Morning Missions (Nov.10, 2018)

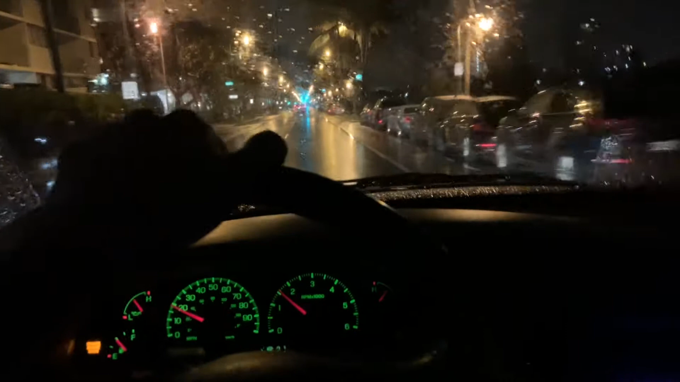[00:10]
And now we're on the way to the west side, see some dolphins, hopefully.
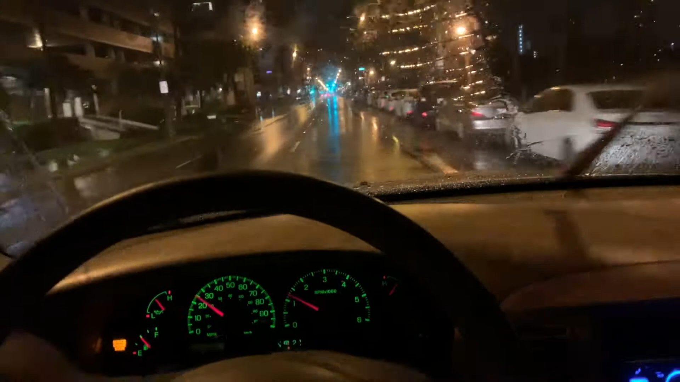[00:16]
It's raining, so water clarity might be a little murky, but other than that, it's a go. It's a go.